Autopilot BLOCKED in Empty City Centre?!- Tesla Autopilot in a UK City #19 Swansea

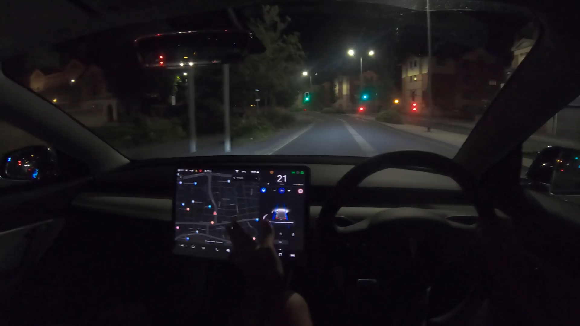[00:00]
now it's turning back on that is so strange so whoa that was close welcome back to tesla driver everybody and welcome to an
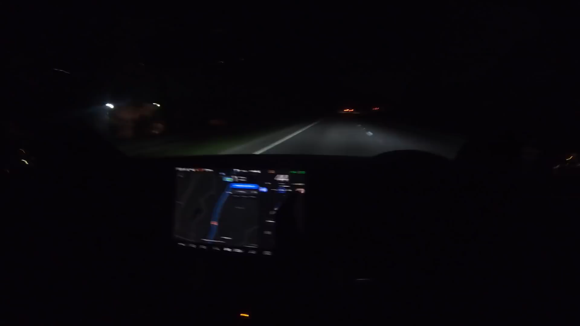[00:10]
early morning start here in swansea so we're going to be doing a 5 a.m it is currently 5 a.m start at a drive through swansea city center and to
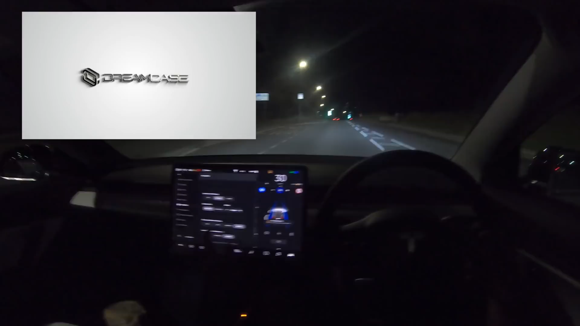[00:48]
uh going plus four over so we just need to turn that off okay i'm gonna start looking out seeing what's what then because it looks a little bit we had some interesting like bus lanes and different bus things there which i'm not sure what
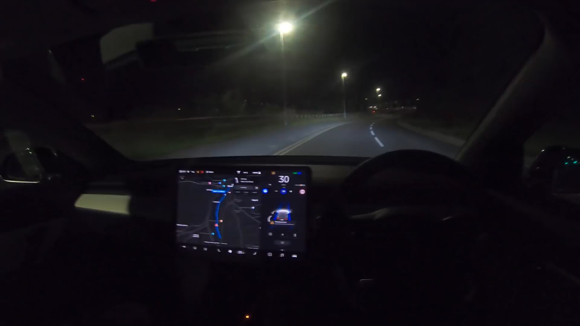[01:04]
that was about but if the roads are like this all the way into swansea then that's great now if you didn't know actually let me show you the map real quick it's i've pretty much come off the m4 so the swan so swansea the swansea swansea is down here and you just like come off the m4 and we're going to go down all the way to the
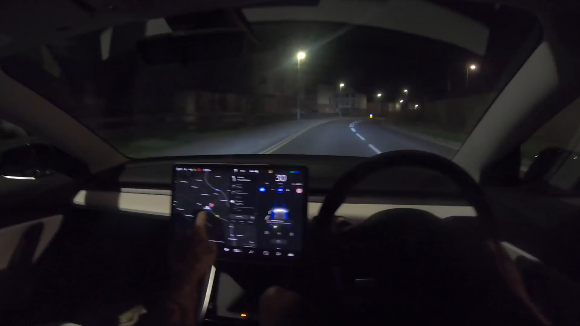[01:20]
ocean and then we're going to come across this road here because there's a supercharger that i want to get to somewhere down here uh and basically yeah that that is the plan and it looks really nice and quiet it is saturday so no one's going to be up just yet if anything people are still going to be up and they're going to bed but this looks quite nice i have got a tire pressure warning for some reason this has been here from the start uh today and it's for this front left one which is the one that got damaged so i think it might have a slow puncture uh
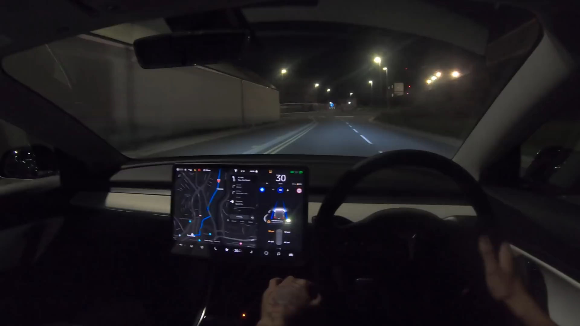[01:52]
but as you can see there it is saying it needs sorting it's not slowing down for this roundabout at all so i'm gonna have to bring it down myself even though actually there's nowhere someone could get on it so that's fine uh again we could have let autopilot do that but i didn't realize until it was too late oh it turned straight on and straight off it was trying to turn so hard there that it actually took it off of autopilot straight away but yeah so i don't know why i'm getting that warning i assume it's a slow puncture so i've got to have a look at that but basically some
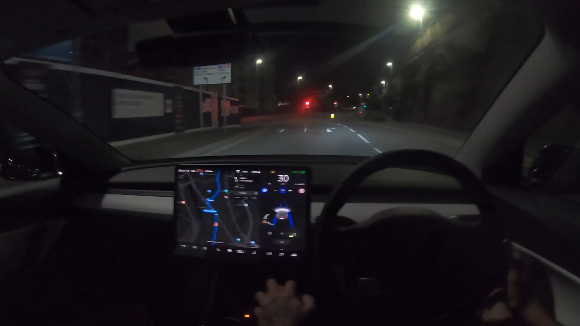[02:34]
people will get annoyed that you've got this warning here on the autopilot display if you just swipe it actually it goes to the side which is a lot better so we're coming up to our first set of lights is it going to pick the right hand lane it has picked the right hand lane here and do i want the right hand lane that is the question
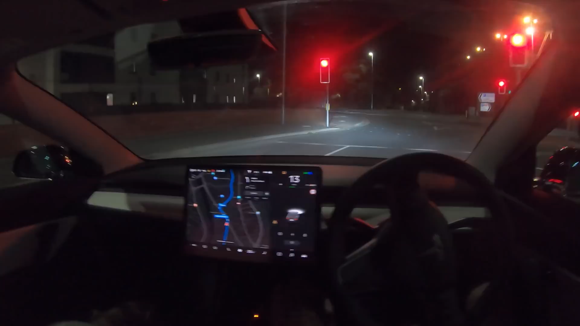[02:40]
i don't think i do actually no i want to go left this one's being an absolute prime example oh there we go okay this one yeah it was literally being a perfect example of how long all of the uh lights were taking okay so this looks uh i haven't actually been down this bit of swansea before so this looks like it's more of the center uh we are going right here i feel that we're going kind of like not the back end in but like a different route in which is a little bit strange
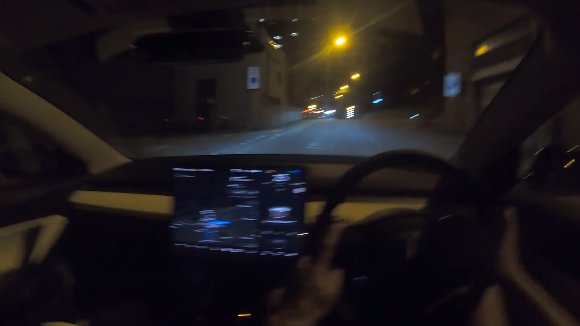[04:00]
no okay it's not wanting for some reason it's uh not wanting did it want me to go down there no it didn't did it want me to go up here okay so let's get more onto a main road shall we here so we're going to go let's go left here no let's go straight actually let's go straight that looks good that looks like there's lots of uh roadworks and stuff ahead what a great challenge okay here we go now again no idea which lane goes where in the end so we're just kind of gonna go for it but as you can see actually autopilot's not wanting to turn on at all um which is very strange
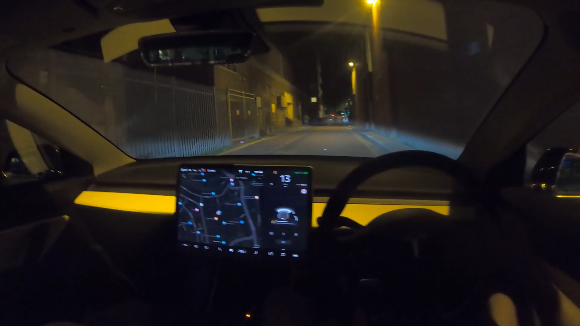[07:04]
pick up any of these lines no i thought it'd be quite interesting to take it like down the back a back route to see if it would kind of turn on oh my god oh okay again we're looking for autopilot it did just come up there it did just come up for a split second there we go okay we're back on it now let's just see then is it going to work this time yeah it looks like it is we're going straight across
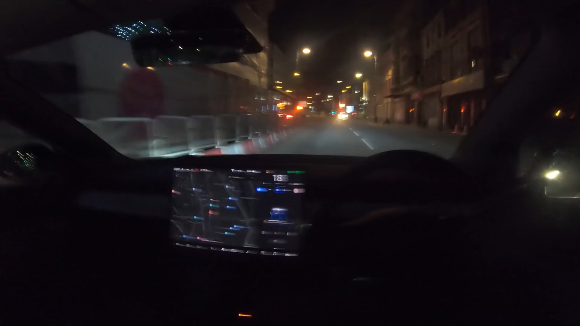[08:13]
but now it's doing it okay and now i i don't really know what which direction you can go here so i'm just going to go left i set the sat nav now to go to the supercharger and we're going to try and follow its way there but i'm just i want to get autopilot to work more in the in the center uh there we go but it was struggling to work in the middle okay i'm going to bring that back down so we're going back down that cobblestone road
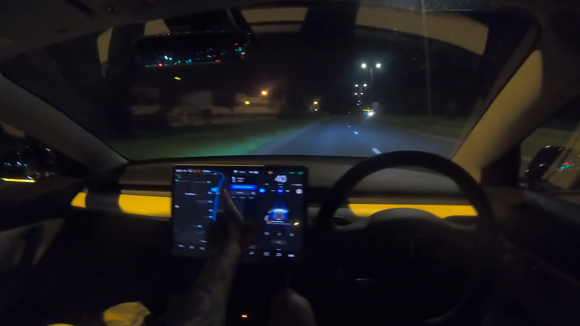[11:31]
we've got two more tests coming up so there's a roundabout and then there's a uh on ramp to get onto the m4 so because there's nobody about especially on my side of the road it's absolutely dead uh we're going to attempt that little roundabout if it allows us and then we're going to try and do the on-ramp on navigate on autopilot to see if it can come off the swansea uh like main roads and then obviously onto the m4 okay let's speed this up to 50 here you can see though it's still not on navigate on autopilot so you know if i wanted to indicate